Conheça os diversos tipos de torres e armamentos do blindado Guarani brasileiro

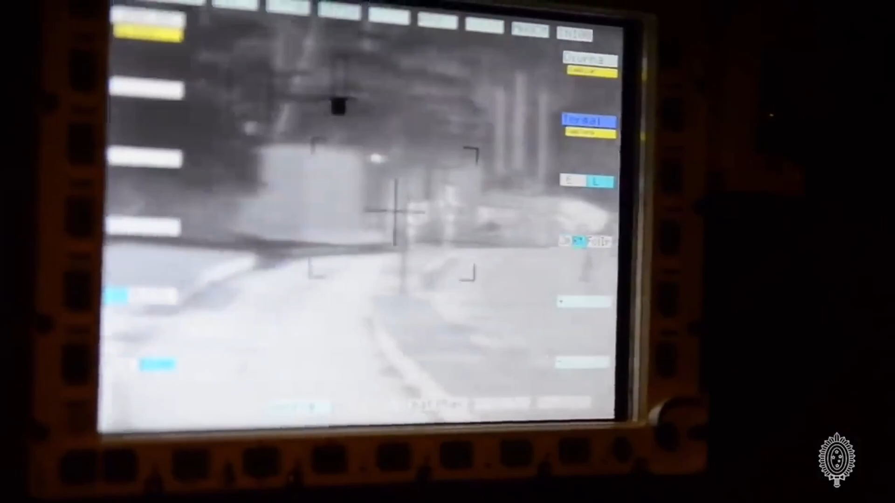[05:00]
O atirador conta com uma câmera de visão diurna com ampliação de até 15 vezes.